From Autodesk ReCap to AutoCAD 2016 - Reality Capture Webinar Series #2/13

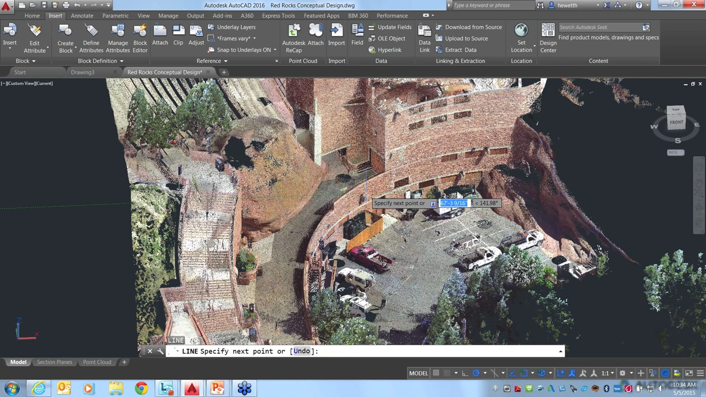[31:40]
So starting the line command, as I pass the cursor over, notice that it is detecting this cylindrical shape of the building. And I'll just go ahead and pick a point, which draws it at the center of that cylindrical shape. And I'm going to draw it straight up my Z-axis.
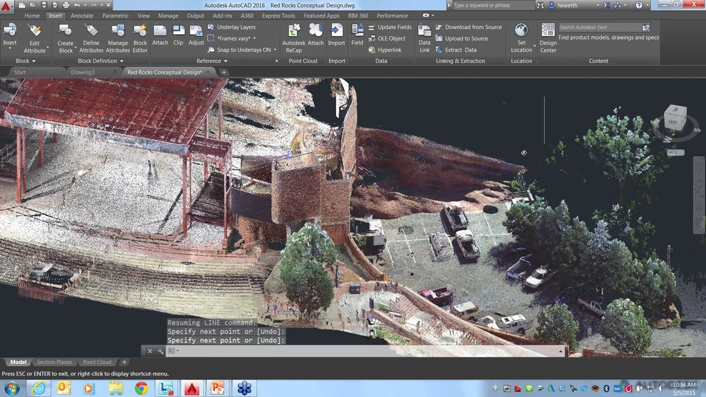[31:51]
So there I've just got a line that I'm going to use as the center of my rotation. And then using AutoCAD tools, let's go to the 3D modeling workspace.
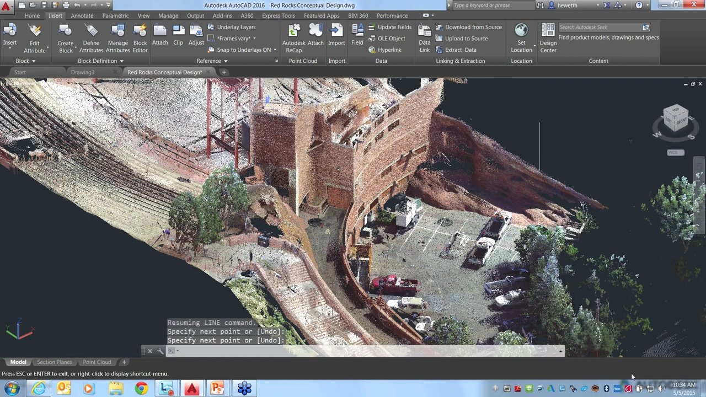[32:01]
So using my AutoCAD tools, surfaces or solids, in this case, I'll do a surface. And I want the revolve tool.
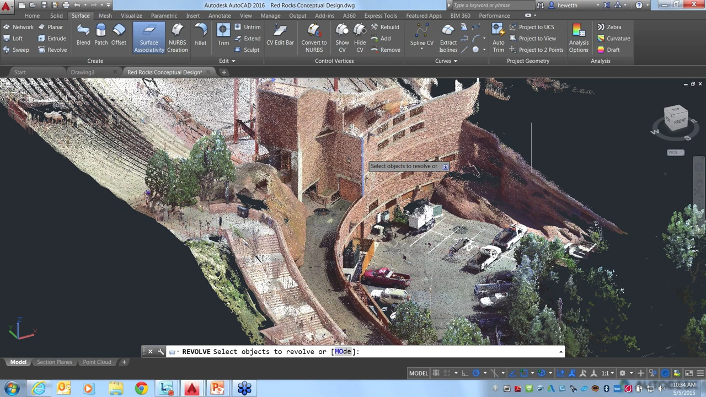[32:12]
And I'll go ahead and choose this line right here that I created. It's kind of hard for you to see that, but hopefully you remember us creating that. So that's the line I want to revolve. And I want to revolve it around this object. So I want to revolve it around this line right here. And there you can see. Let's see. I want to reverse the direction, though. So this is a great way for us to take advantage of existing conditions, use our point cloud information,
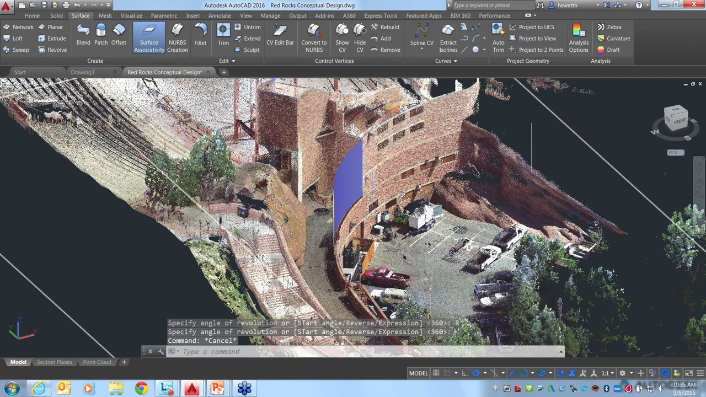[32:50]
and then start drawing and creating our model from there. And I'll go ahead and give you some idea.
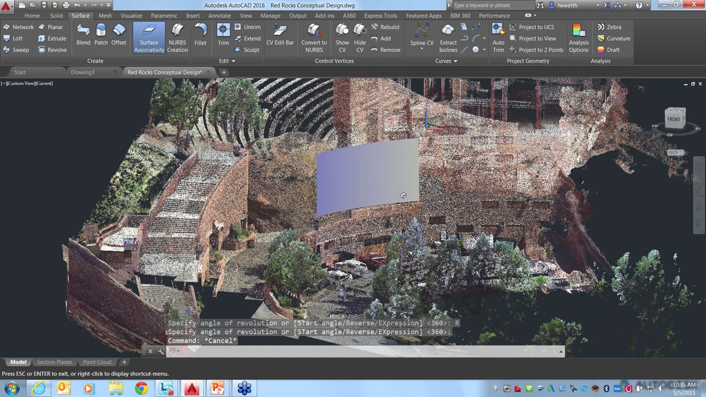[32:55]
I'll go ahead and erase that and then turn on our project so you can see kind of where you can head from there.
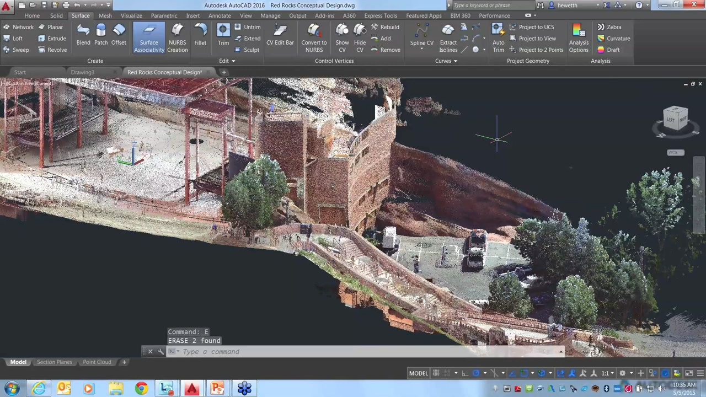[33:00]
Now, one of the things to point out in this particular design, it was really important that the new building be at the same level as the existing structure.
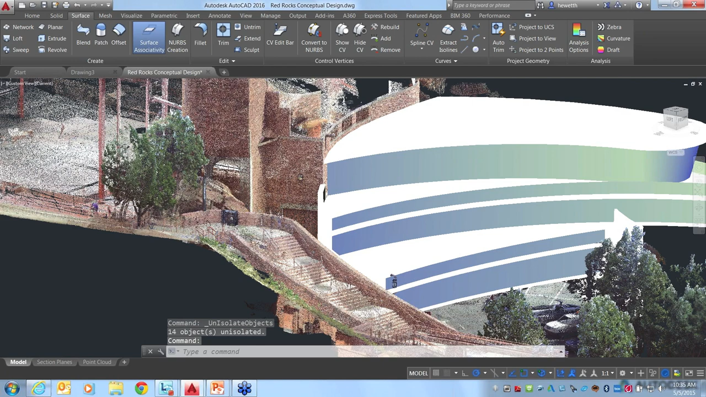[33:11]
So, for example, if the stars want to walk right out of their dressing rooms right onto the stage, they want it to be at the same level. That's where things like the visualization that we looked at in the other point cloud file where you can use the visualization tools to get your elevation,
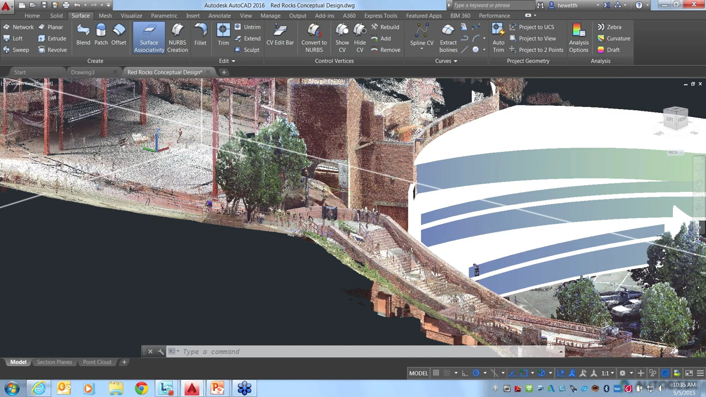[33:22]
that's the kind of thing where this could be incredibly helpful, combining all these different point cloud tools depending on the type of tasks that you're trying to accomplish.
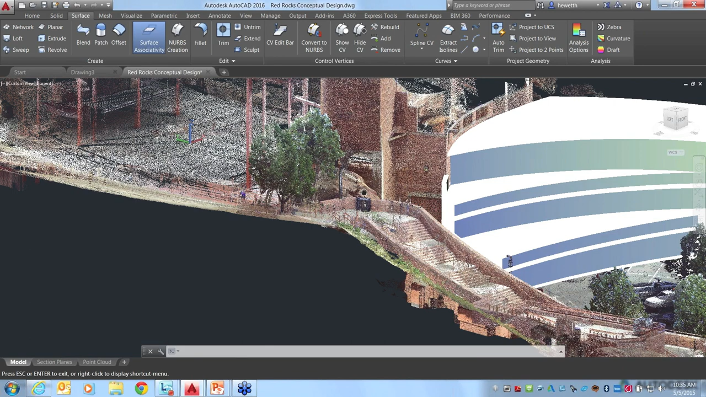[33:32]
All right. Let me see if there's anything else. We talked about object snaps. Oh, some other things here. We talked about all the cropping. So I think we're pretty good up to there. There's just some tools. These are standard AutoCAD tools like changing how you display your perspective or parallel. Some of the walk tools or orbit, different tools here just for navigating through. They're right here available in the contextual point cloud ribbon tab,
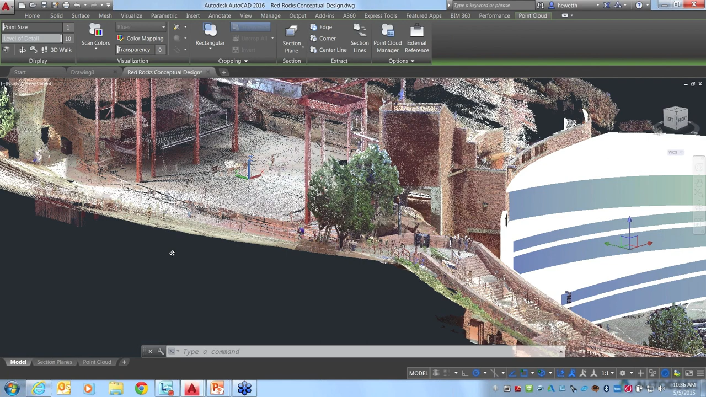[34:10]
but they're also available, as you've probably seen me using, either through the view cube or doing shift, middle mouse button to orbit. So the standard tools. The point size, this is an interesting one. If we just kind of zoom in further,
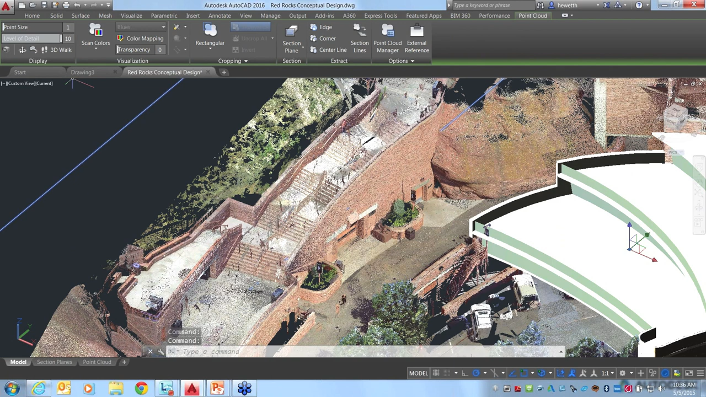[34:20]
you'll see that as we zoom in, these are pretty good scans, a lot of detail. There are different ways to control the display of this. If you go to your options without anything selected,
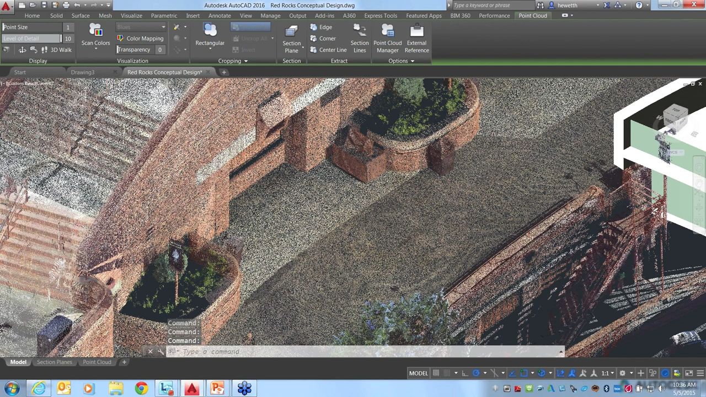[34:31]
if you go to your options dialog box in 3D modeling, you'll see that here we have the maximum point cloud points per drawing. By default, I think this is set to maybe, I don't know, 100 or 1 million, something like that. But I cranked it way up here. I can't remember what the default is, but I always just crank it all the way up.
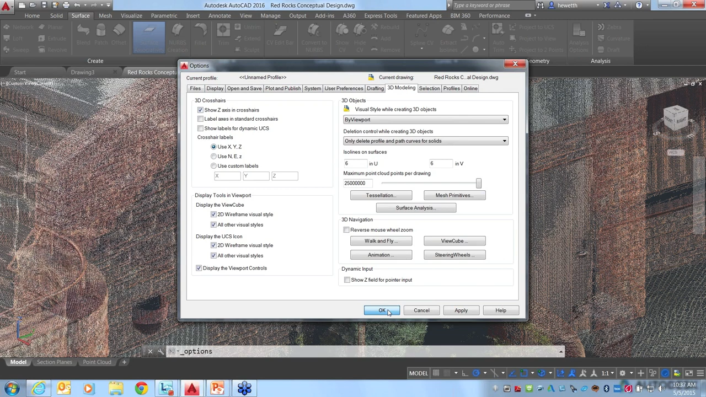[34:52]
That way you get as many points displaying as possible. If you select the point cloud and have access to the contextual ribbon tab, then you'll see another control over here for the level of detail. And again, that's just letting you control visually how many points are being displayed. If you have fewer points displayed, then it's going to be better performance.
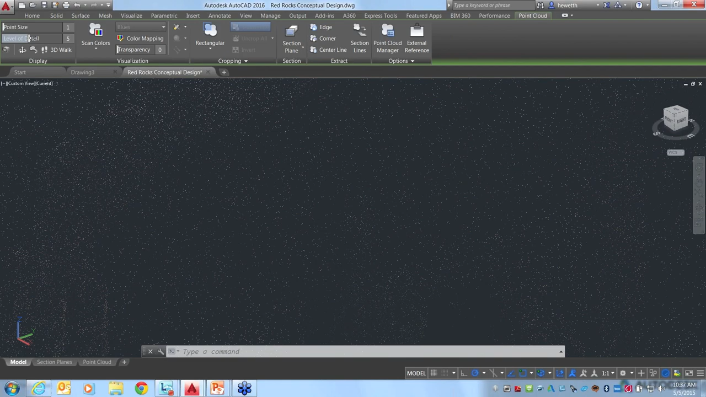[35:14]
But really, if you have a decent machine, AutoCAD is really quick, as you've probably seen here as I've been navigating, even if I have a lot of detail, a lot of points displayed. But another option is, let's just say I turn down the detail, maybe to help performance.
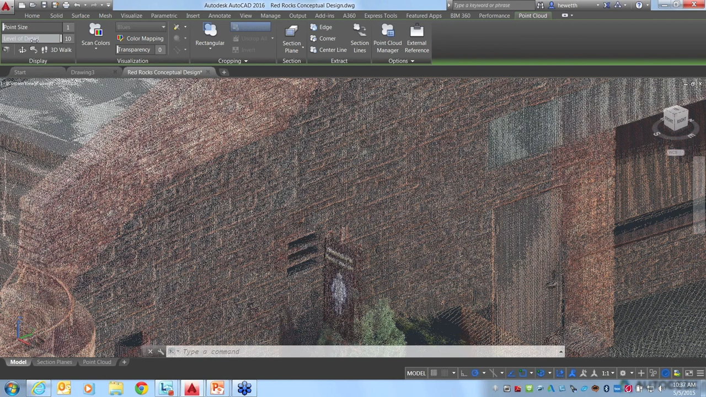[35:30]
There is this option for point size. So you could, right now, every point is being displayed as just one single point or pixel. If you increase the point size, then it still has the same number of points, but it's just making them bigger. So sometimes that can be helpful, just to have fewer points, but you want to be able to see it, you know, that doesn't look good.
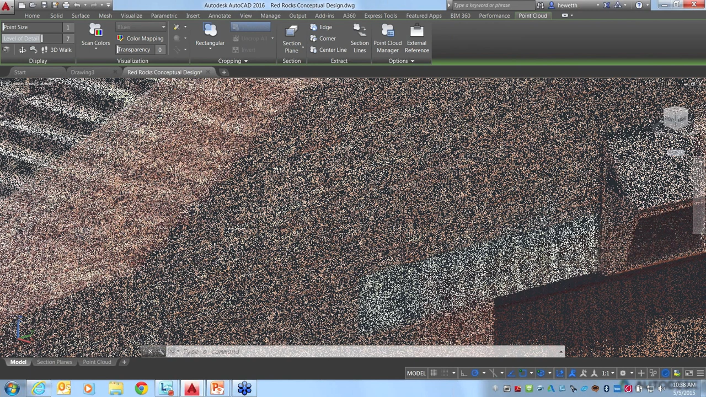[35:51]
That's a little too big. But maybe put it down just a little bit. But it can be helpful if you have, you know, fewer points, but you want to kind of fill in some of the gaps.
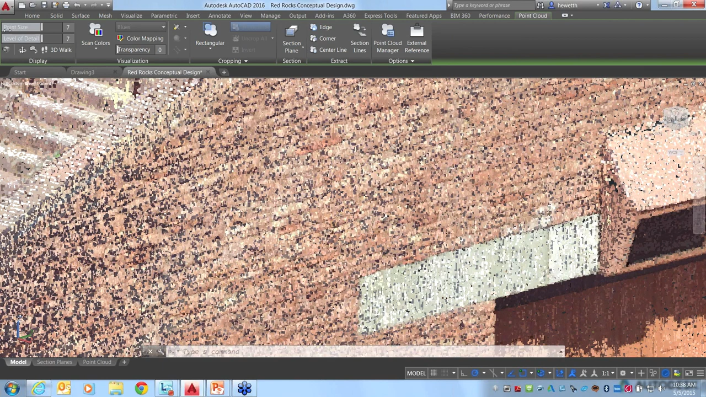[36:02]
So just something to look at there.
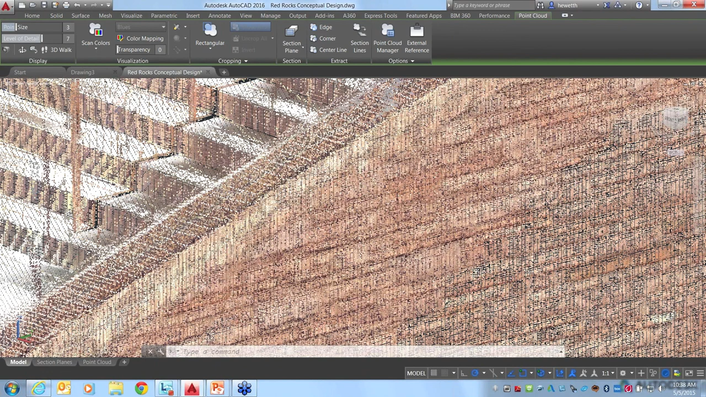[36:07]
I usually keep my point size down at one and just increase my detail because I have a pretty good machine